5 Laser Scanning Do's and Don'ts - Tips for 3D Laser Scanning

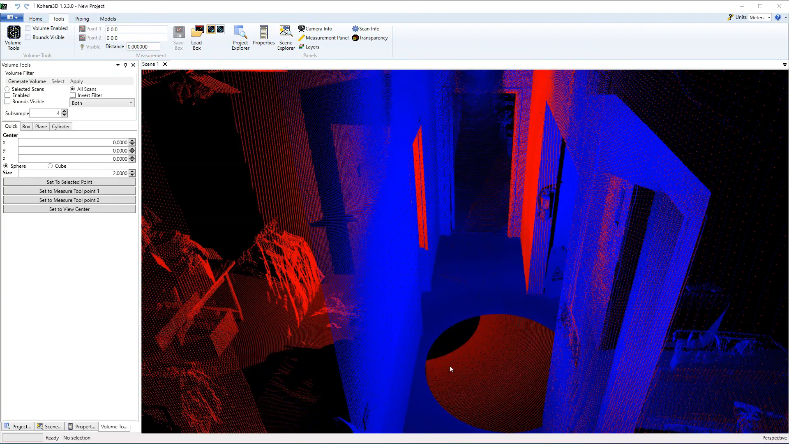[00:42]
Because this door was closed, the blue scan taken in the hallway was unable to see inside the room to the left.
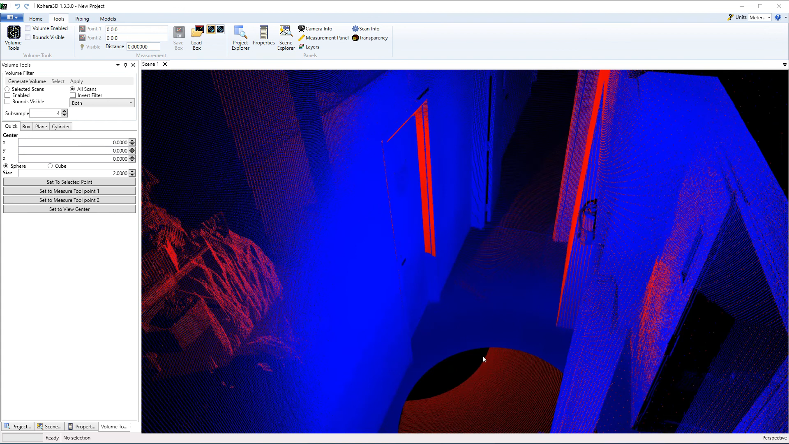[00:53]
Fortunately, the door was left open for the red scan, which provided enough overlap to align these two scans together.
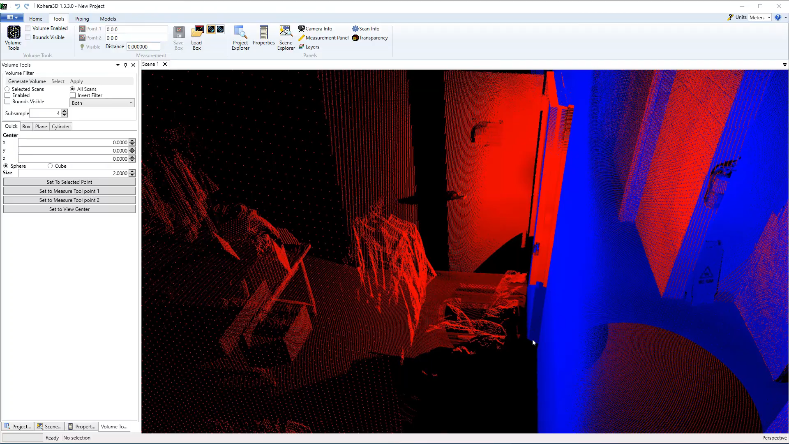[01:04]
Here's another example, but this time the doors have been opened.
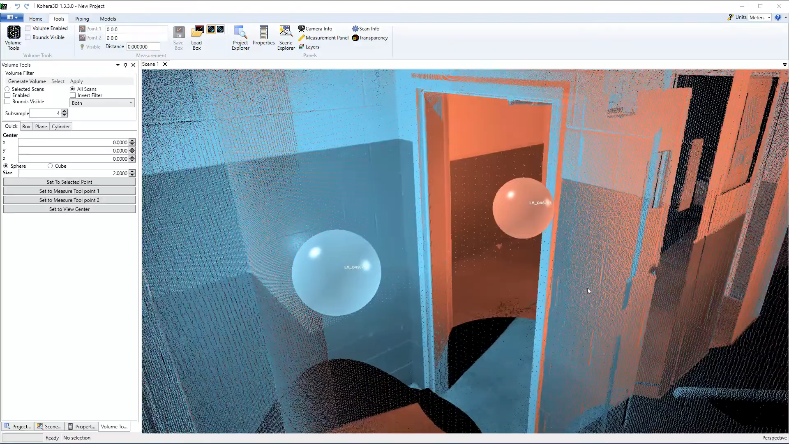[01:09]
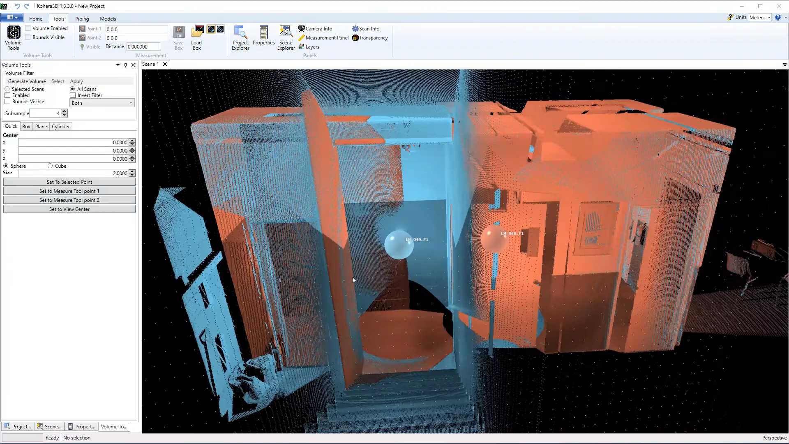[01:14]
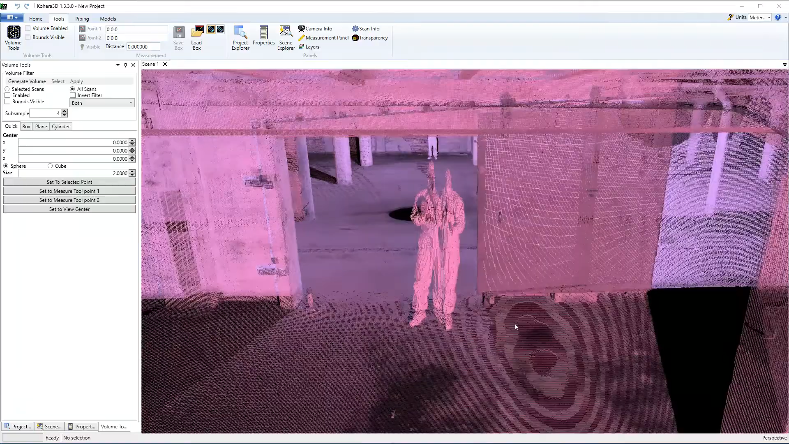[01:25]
If possible, keep yourself and others out of the scan. Here we see a technician in training standing in the doorway.
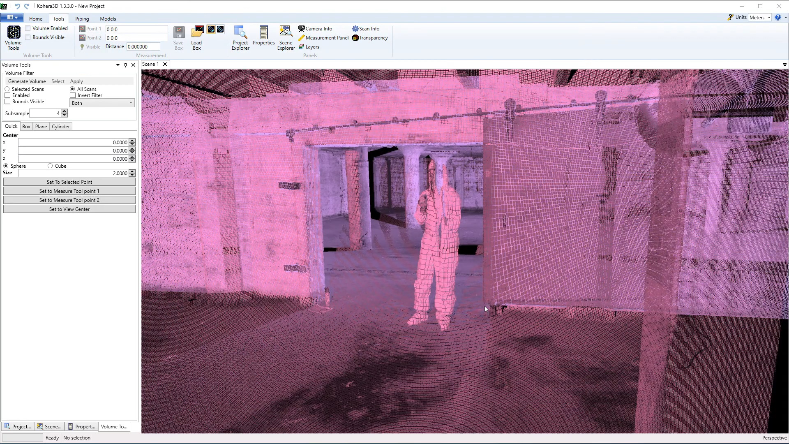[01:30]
This blocks the scanner's view of the room behind him. So remember, a scanner can only capture what it can see,
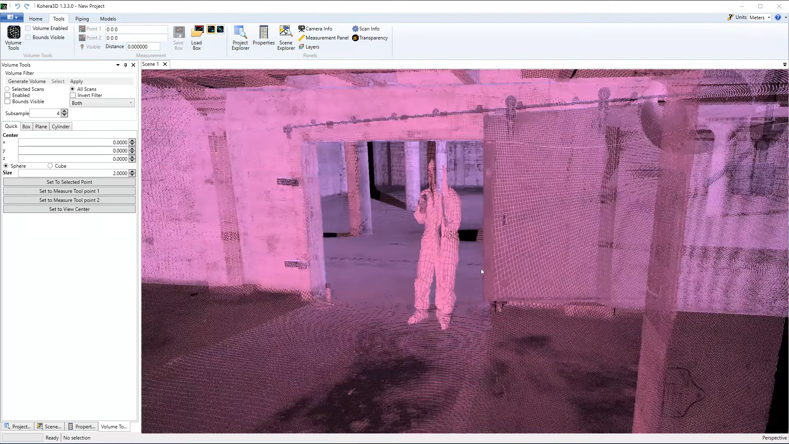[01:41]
and in most cases your best scan registrations will have unobscured overlapping data between scans.
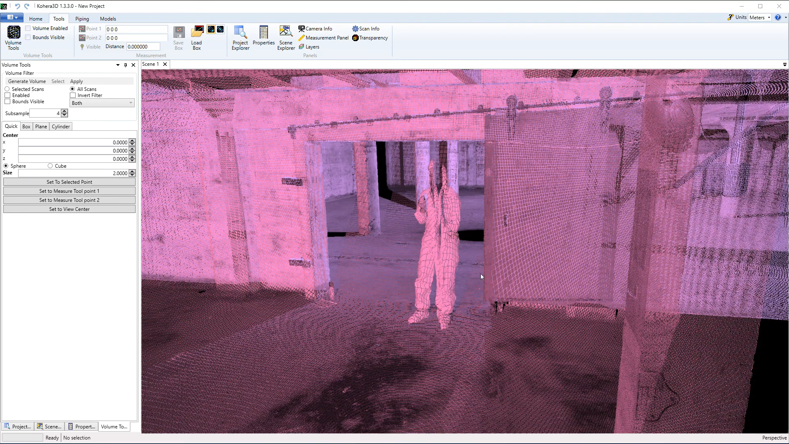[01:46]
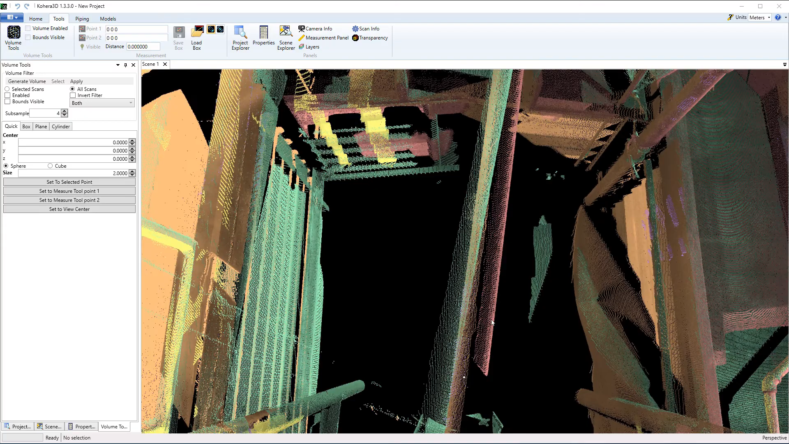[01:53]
Each color here represents a different scan. Above the conveyor belt, I want you to take a look at the pipe.
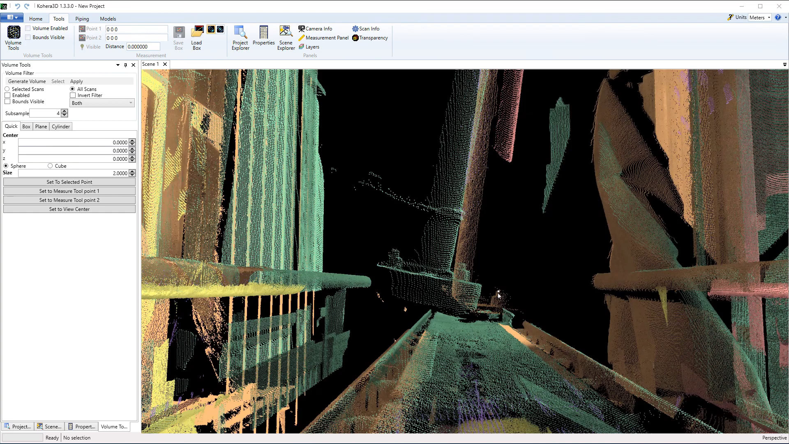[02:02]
Its position is different in each scan. Every item captured by your laser scanner is going to be useful in the registration process.
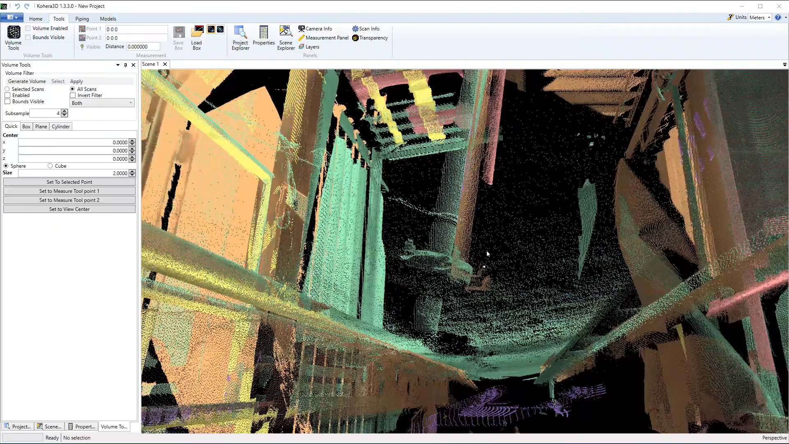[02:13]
Therefore, it's important that the location of each item matches from one scan to the next. When objects are moved, a scan registration will have a harder time finding exact matches between scans.
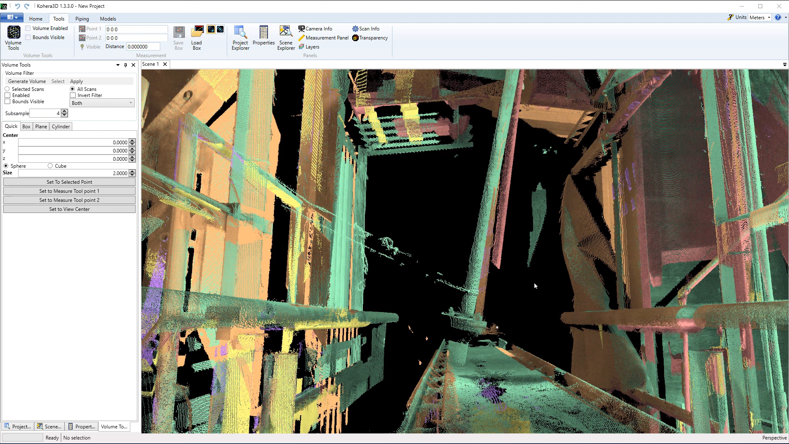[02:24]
What we're looking at here is the seam of the scan.
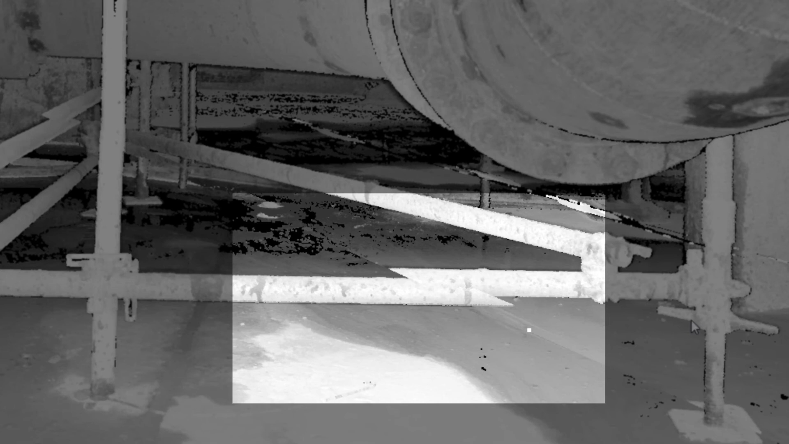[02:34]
The seam is where the beginning and end of the scan come together.
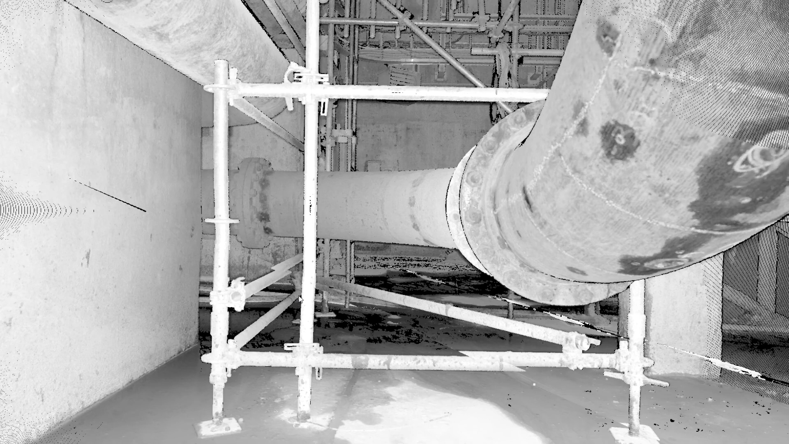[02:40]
As you can see, we have an offset, meaning the beginning and end are not the same.